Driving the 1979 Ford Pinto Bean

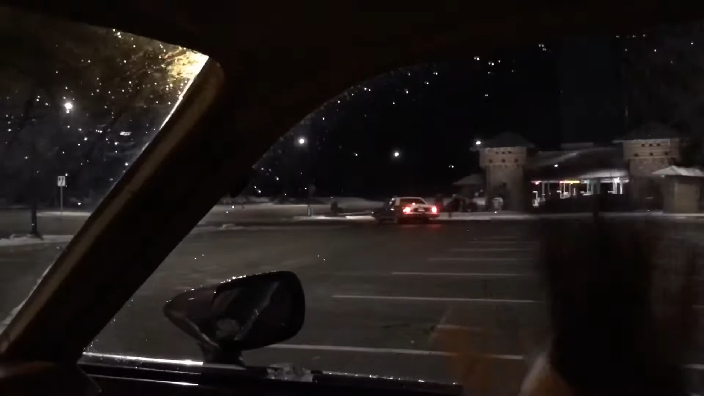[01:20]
And so we bid goodbye to Charlie Brown. Goodbye, Charlie Brown. There he is. Going away.